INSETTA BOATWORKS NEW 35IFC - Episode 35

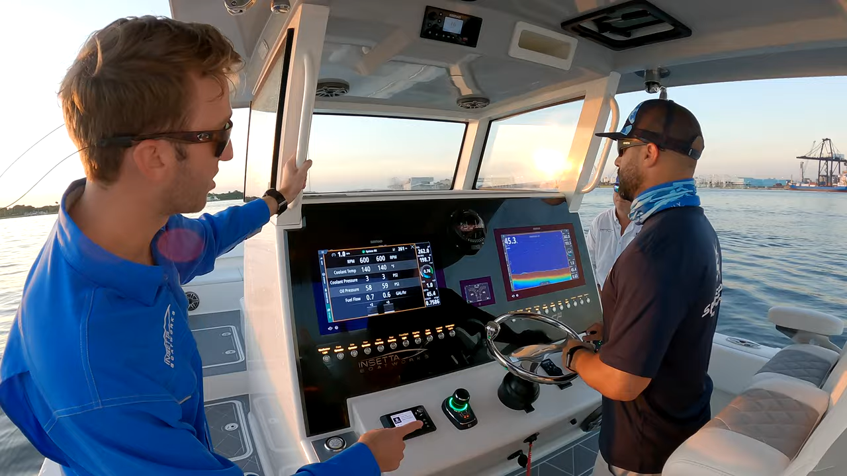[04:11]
standard we've got simrad up there we've got a jail audio sound system in the boat we've got four sixes four eights and two tens right here behind the helm we've got wireless bluetooth phone chargers we've got our flush acrylic dash so everything's nice and flush inlaid in there so right here
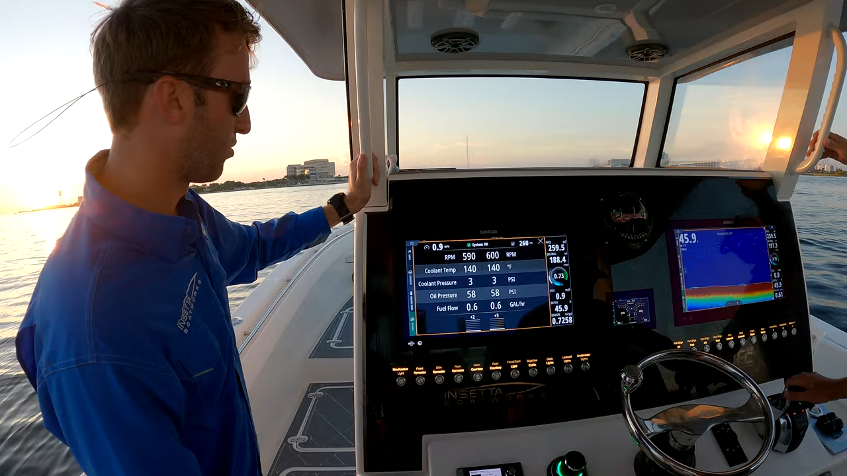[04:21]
we've got a set of 19 inch simrads mercury vessel view in the in the middle of them and uh we've got the uh mercury sky hook and uh joystick steering as well we've also got controls for the gps if you don't want to be touching if your fingers are are wet or you're you're wearing dive gloves or something like that
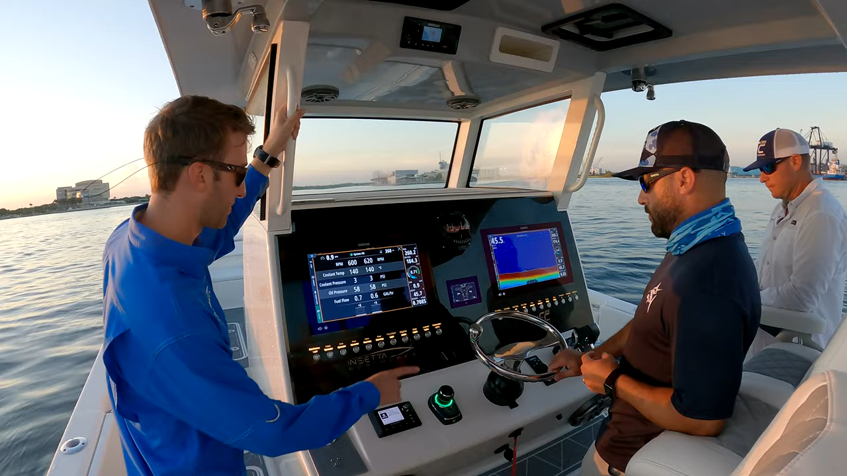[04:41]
once you're running and you're bouncing around it's tough exactly tough to mess with a mess with a touch screen
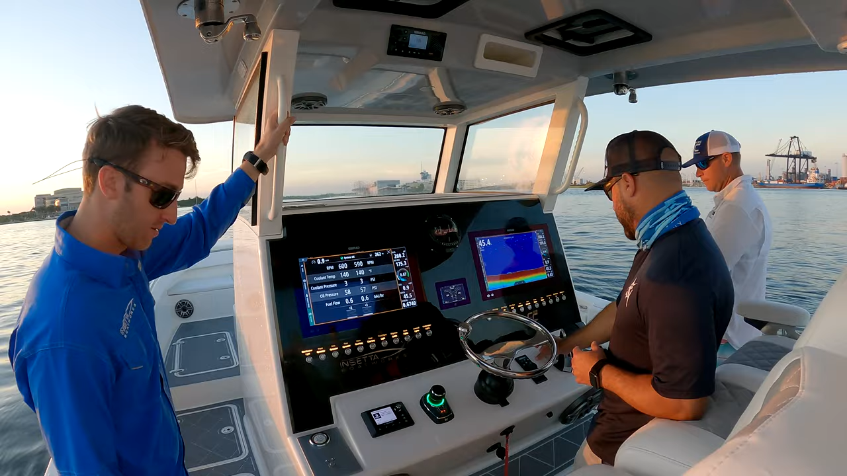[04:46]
that's when that thing really comes up big yeah these guys right here are strictly for testing when we were at lake